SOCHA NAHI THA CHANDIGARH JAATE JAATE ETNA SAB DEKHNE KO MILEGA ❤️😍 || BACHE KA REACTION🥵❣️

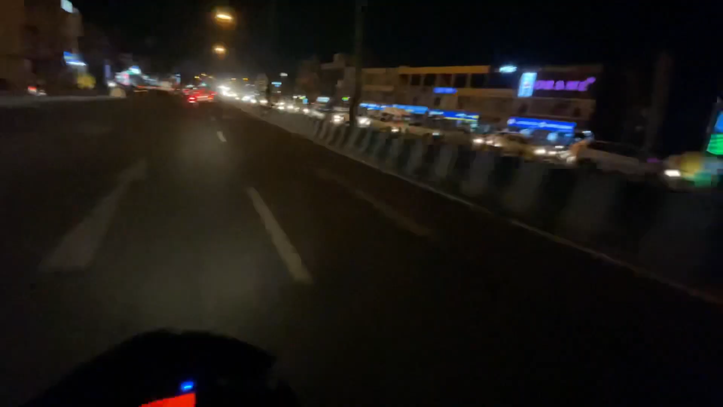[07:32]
आई साब यहां पे क्या तगड़ा जाम लगा है परेवाली साइड तो यहां से हमने जाना है फ्लाई ओवर से निचें जो सिधसी तगई है तो चंडडीयड के लिए है तो हमने जाना है एरपोरड रोड पे
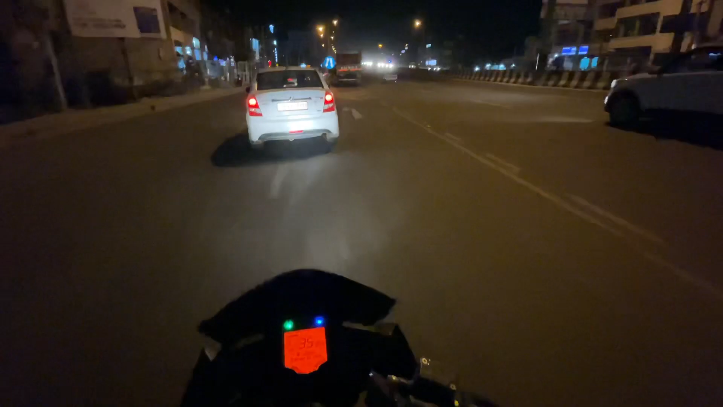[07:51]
हैं यह नहीं तो इतना लंबा लंबा जाम लगता है ना
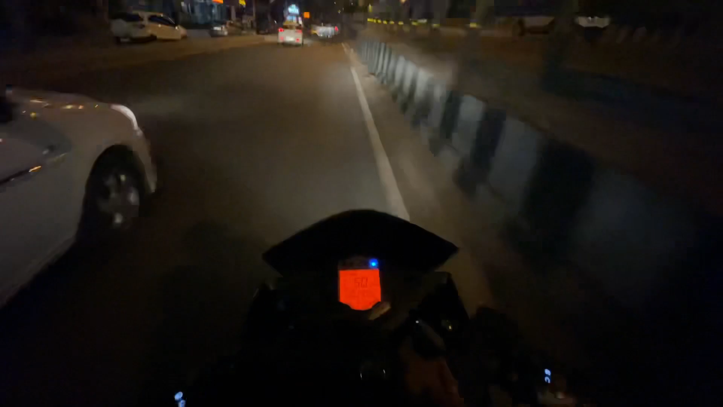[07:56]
लेकिन अभी फिलादो खाली है वारा रास्ता
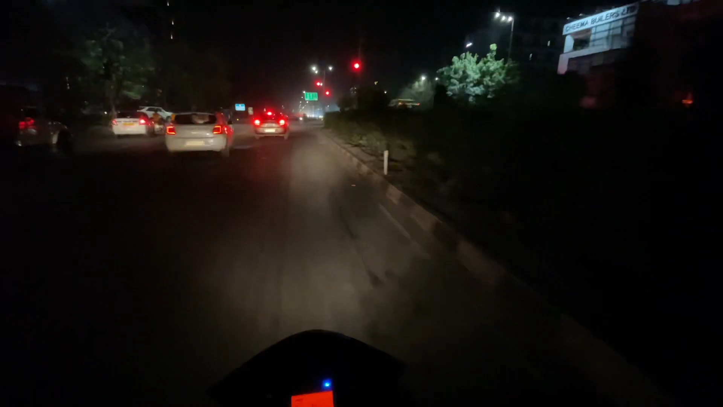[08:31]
ए रड लाइट यहां पे ऐसा ही है रड लाइट रड लाइट रड